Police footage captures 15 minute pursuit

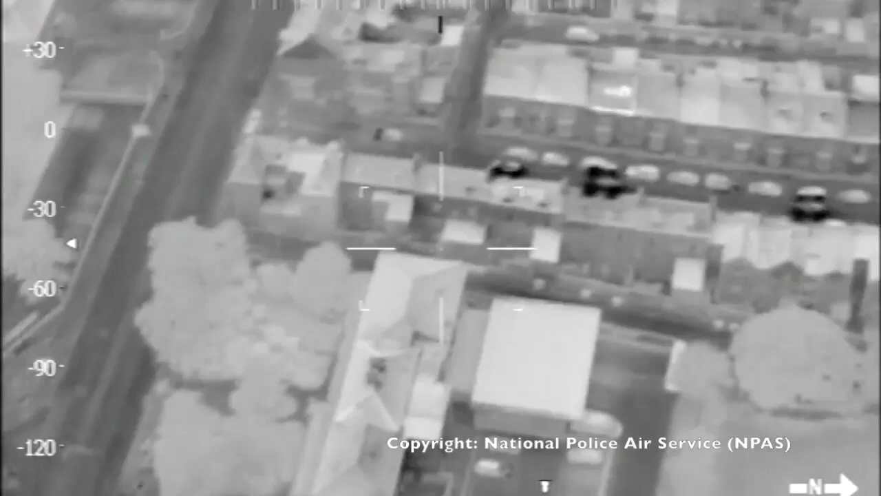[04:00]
It's, erm, a right, right, right, into a back lane.